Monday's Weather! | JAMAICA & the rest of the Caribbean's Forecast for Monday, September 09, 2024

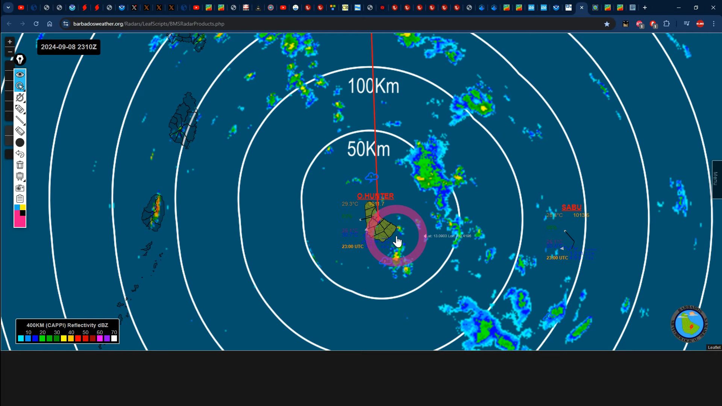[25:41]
as we speak we see more coming in from the east to affect the island who knows maybe some isolates the flash flooding could take place don't see much rhino across